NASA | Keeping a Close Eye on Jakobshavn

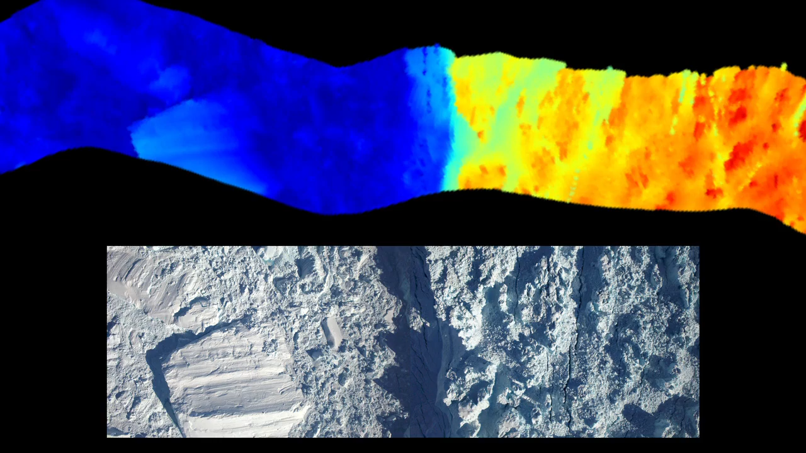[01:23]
this year with laser elevation data above and high-resolution photographic data below.